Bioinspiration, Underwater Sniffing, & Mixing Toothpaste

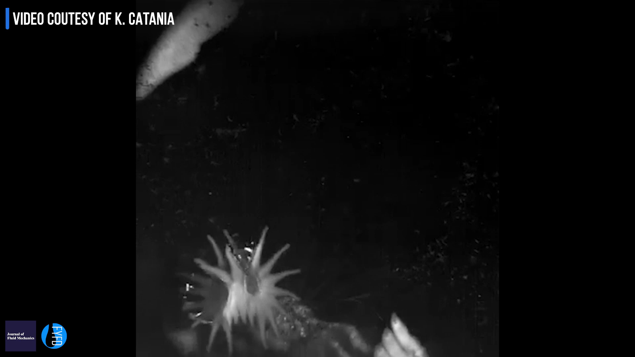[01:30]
out of their nose and then sucking the bubbles back in really really fast to pick up odors.